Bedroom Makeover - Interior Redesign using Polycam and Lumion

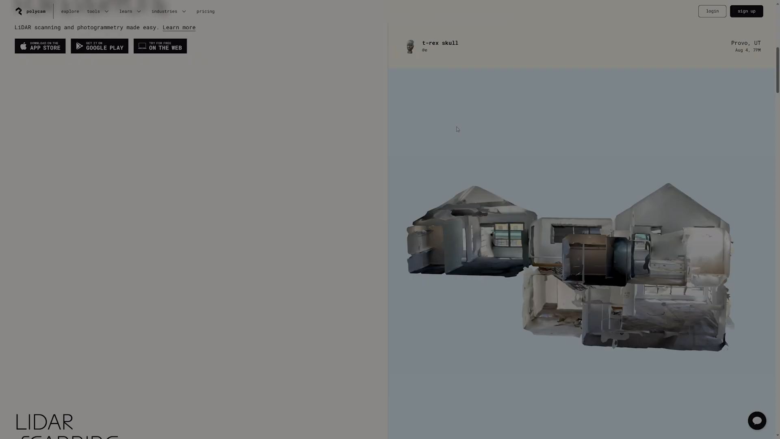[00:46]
To accurately measure the space of the room, I'll be using an application called Polycam, which is today's sponsor.